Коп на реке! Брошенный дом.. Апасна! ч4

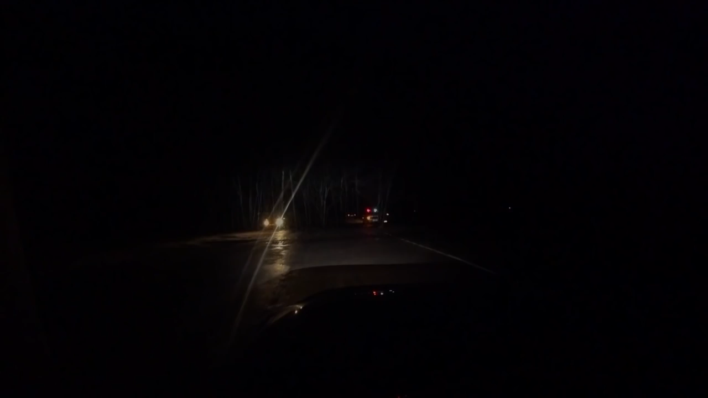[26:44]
А вон ушла машина, да? Ушла машина. Вот такие погоды нас, ребята, дома встречают. Что ж, я считаю, что разведка у нас
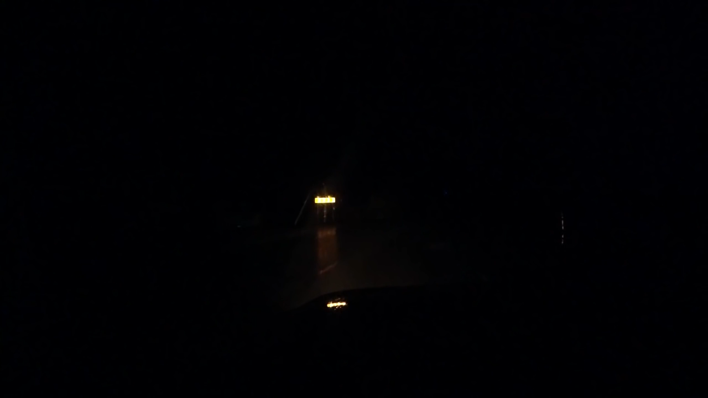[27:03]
удалась. Можно применять боевые действия.